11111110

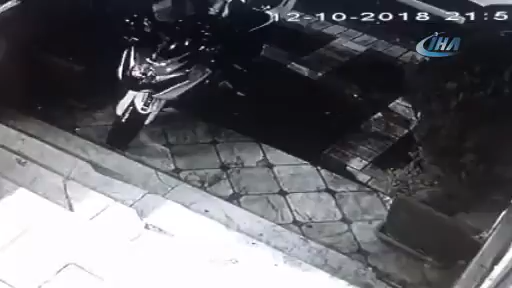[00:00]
Bak, spor ayakkabısı var herhalde. Kot pantolon. Ha, kırıyor direksiyonu. Tabii. Taş. Direksiyon ayakla itti, gördün mü? Diğeri de bindi motora. Devam.